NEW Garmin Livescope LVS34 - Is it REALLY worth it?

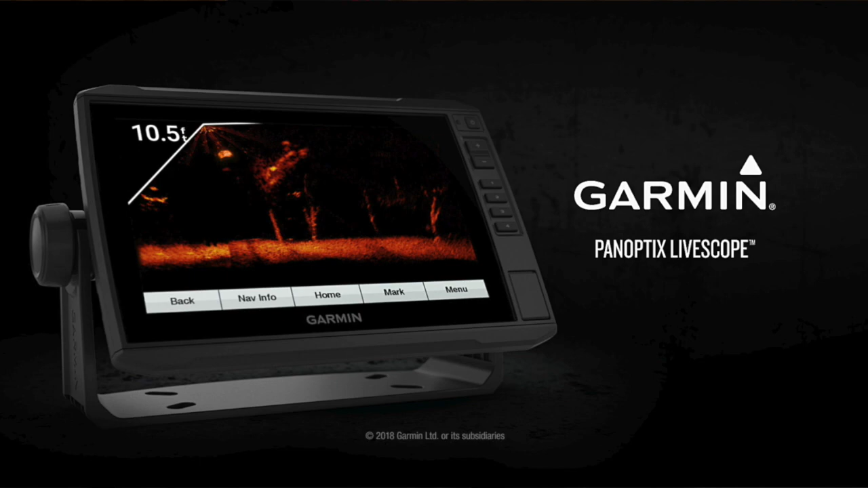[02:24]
this unit is incredible you are able to cast and see your bait coming in watch fish eating it amazing for scanning under the ice just an overall amazing system now the question
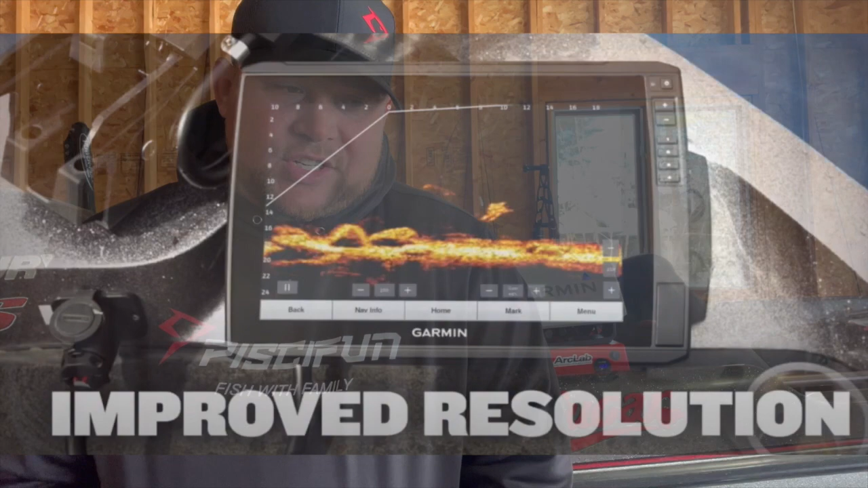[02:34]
is has there been enough of an upgrade so i've seen some videos um to me it looks better certainly better but i'm
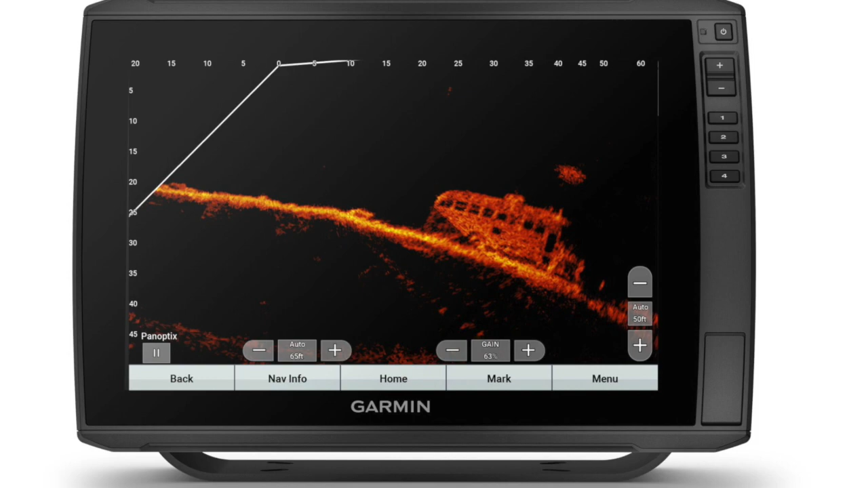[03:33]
that when you're 30 40 50 feet away the separation in detail has to be absolutely incredible now i did see this post posted up by austin miller
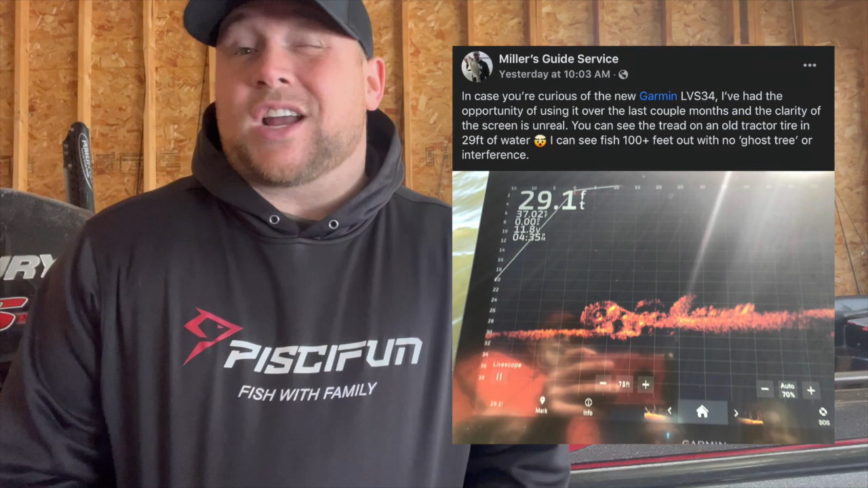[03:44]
On screen: depth 29.1 ft
on facebook which i thought was very interesting you can see in this picture there is a tractor down about 29 feet 29 feet deep and you can actually see the treads on the tractor you can see the hub of the rim i mean you can see everything there so i would say given the fact that they say it's going to have more